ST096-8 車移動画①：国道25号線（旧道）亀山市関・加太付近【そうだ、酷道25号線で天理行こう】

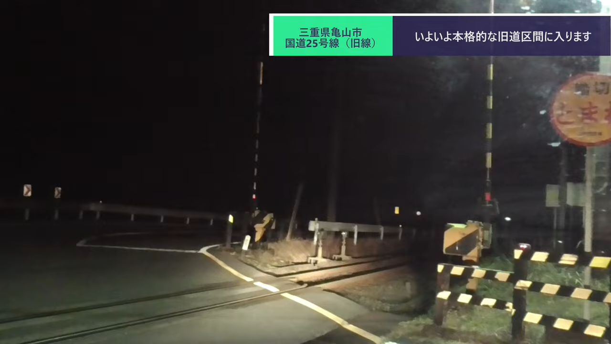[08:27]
ここにトンネルがあるわけだそううん暗くて雨もいいからね